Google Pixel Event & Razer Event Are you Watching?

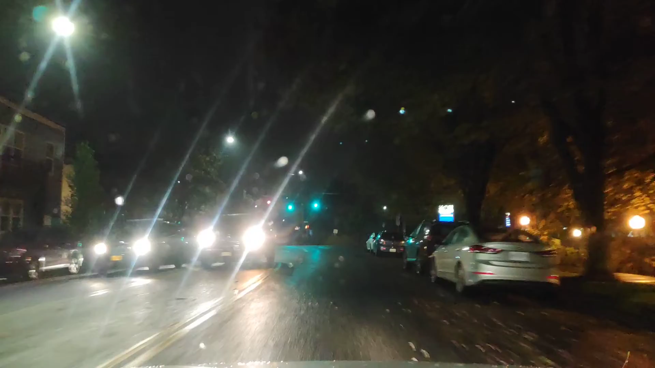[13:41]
got a policeman there and a policeman there and there three police vehicles something's going on over there the lights just came on too I wonder what's going on I'm going this way anyway that's it have a great day thanks for coming on by looking forward to your feedback on the Google event